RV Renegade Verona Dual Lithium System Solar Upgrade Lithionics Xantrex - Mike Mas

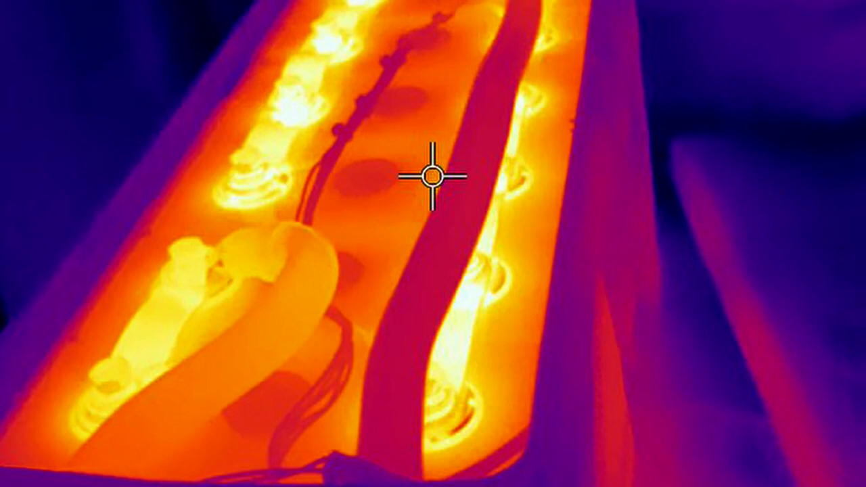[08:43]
all while undergoing infrared imaging to make sure heat dissipation is equal and all cells meet specs.